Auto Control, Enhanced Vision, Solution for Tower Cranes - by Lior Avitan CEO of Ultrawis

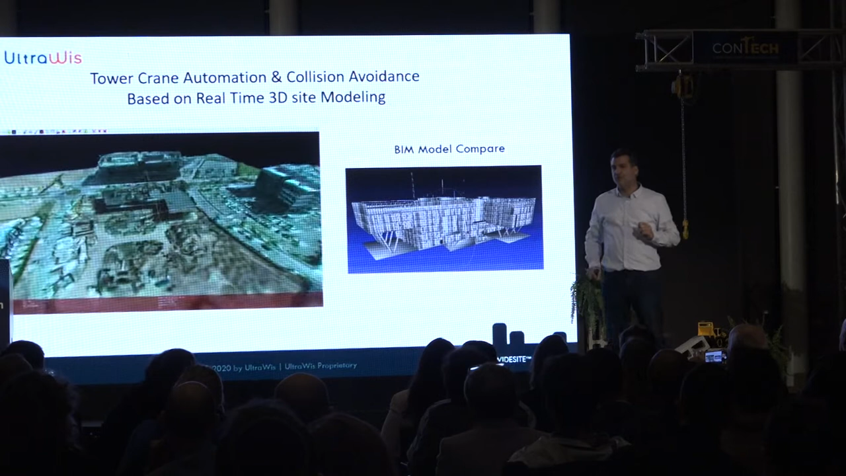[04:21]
In addition to collision avoidance and object detection in the site.
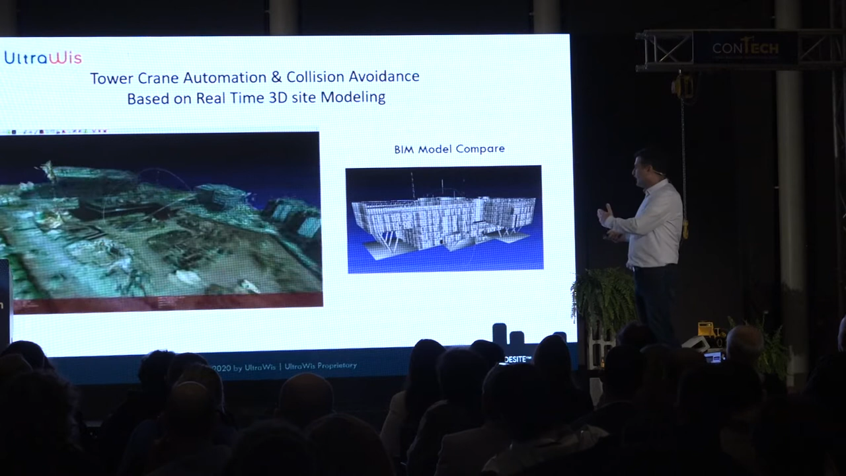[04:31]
Another aspect of 3D modeling is to compare the construction, the real structure that is being built to the planning of the beam. And to provide the status to the construction company.